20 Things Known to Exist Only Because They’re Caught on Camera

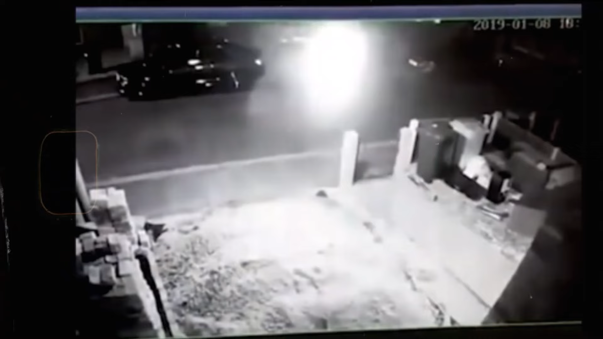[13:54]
If you can record ball lightning and slow down the footage, you can show all the details of this bizarre event.